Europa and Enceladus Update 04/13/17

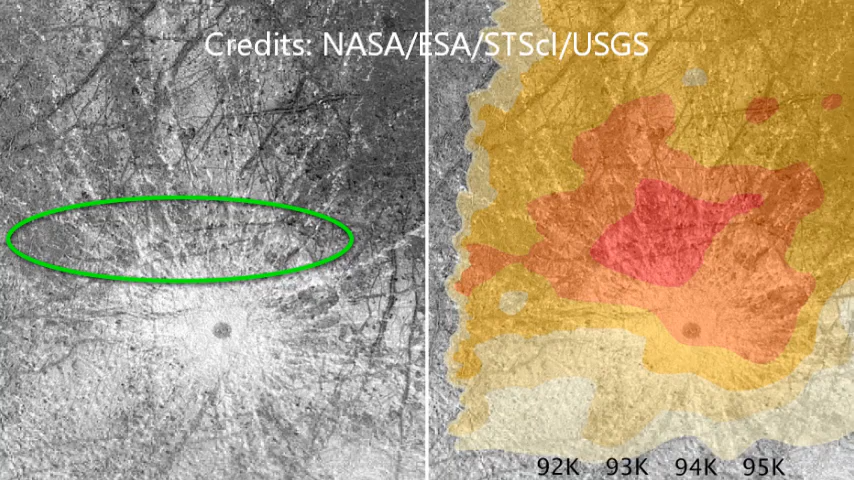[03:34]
Further, when they looked at data from thermal maps made by the Galileo spacecraft years ago, they found that the same area is significantly warmer than the surrounding areas.